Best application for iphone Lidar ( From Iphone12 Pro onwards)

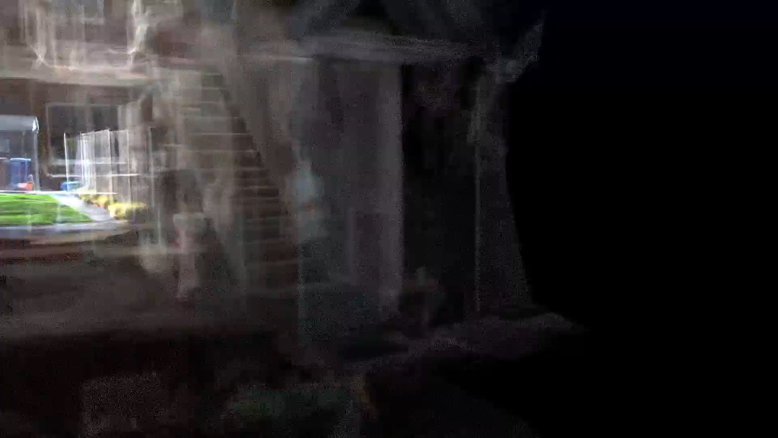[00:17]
The software used to process the point clouds is called CloudCompare and it's a free software.
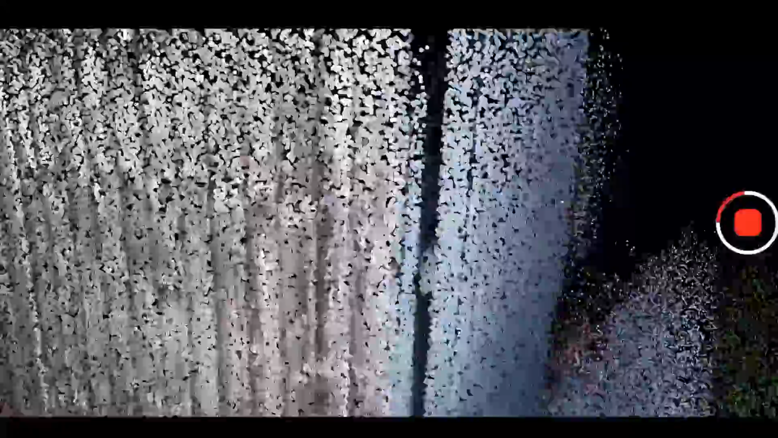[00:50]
When the first scan is complete
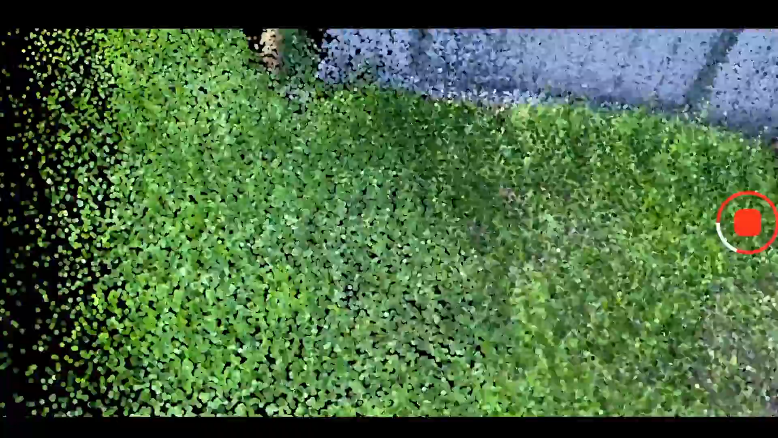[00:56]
we'll have to press complete then we press close and we start again
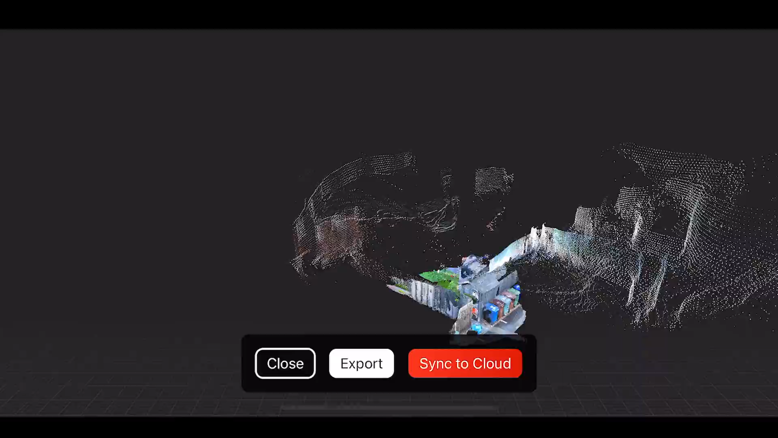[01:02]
because this Sidescape app free of charge is gonna let us only scan a
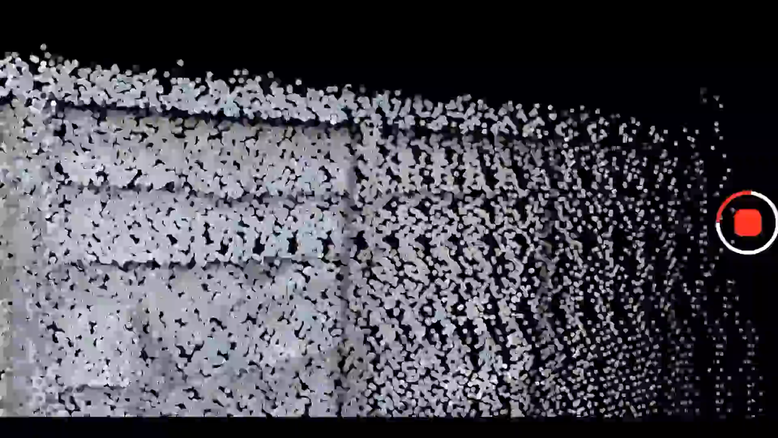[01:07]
certain amount of time and then we have to do it from the beginning and then as
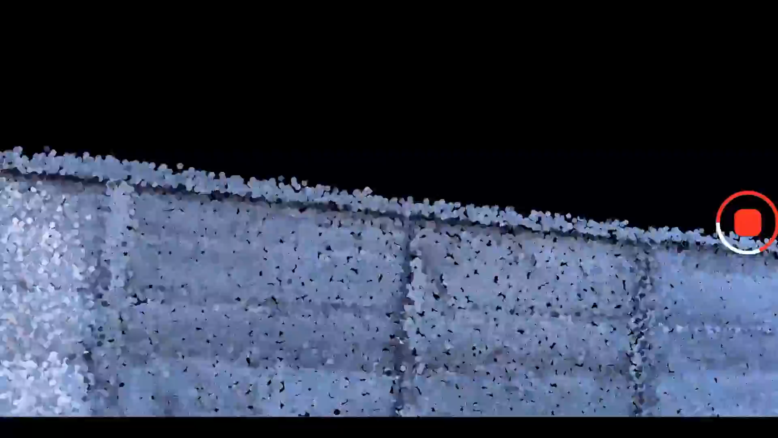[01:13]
soon as we finish go to the CloudCompare app and we bring all the scans into the software.
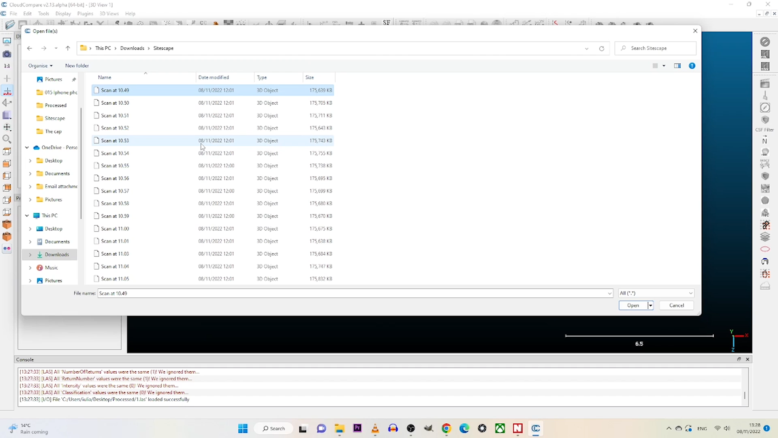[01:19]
In order to do this we go to file we go open and we locate the point clouds and we bring them in.
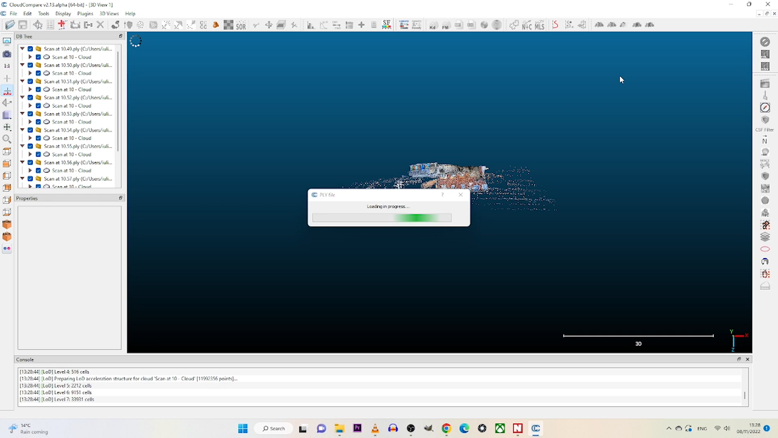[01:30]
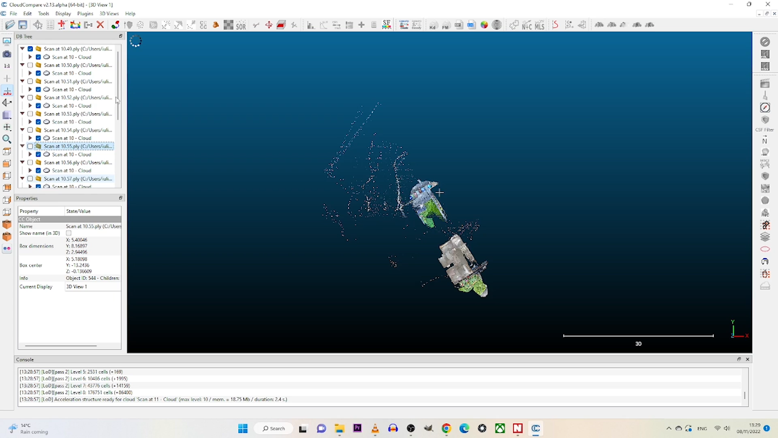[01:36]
As you can see there's a lot of data so I'm gonna clean the point clouds and I'm gonna leave only the things I'm interested in.
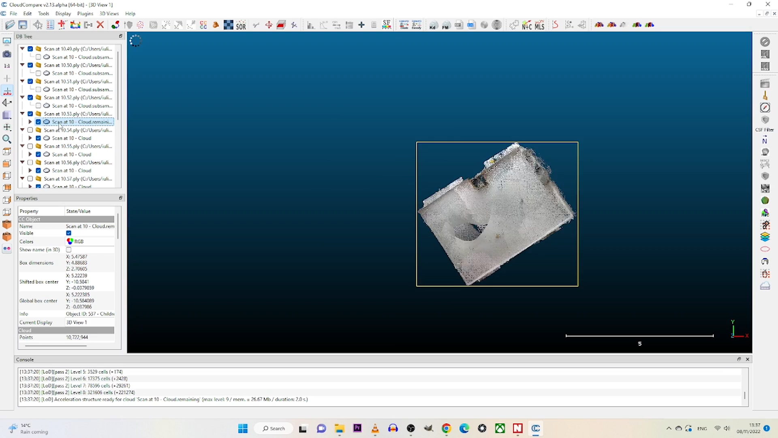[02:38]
When we are done with cleaning and clipping all the point clouds we will then select all
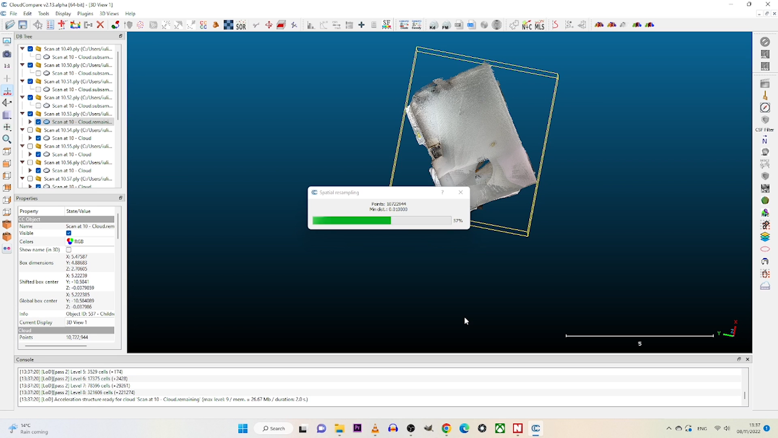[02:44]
of them and we go merge multiple point clouds
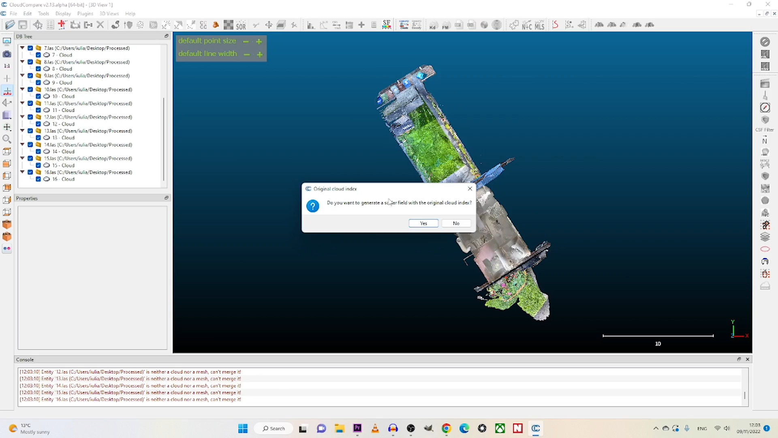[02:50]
and then we press ok and we have a single point cloud and then we go to file we
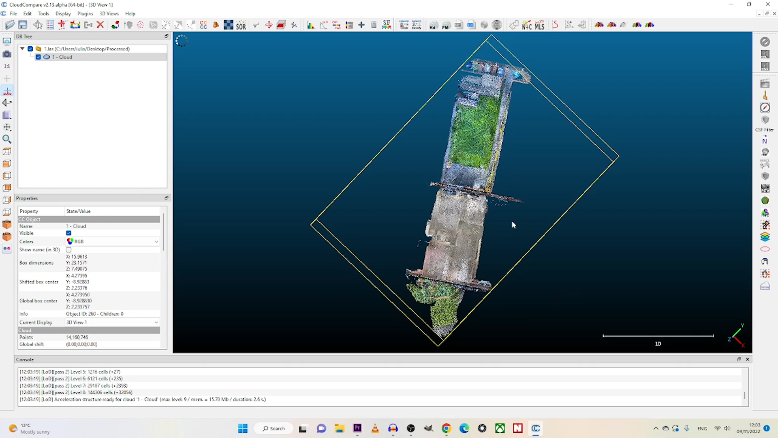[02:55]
press save and we choose the right extension we need for the software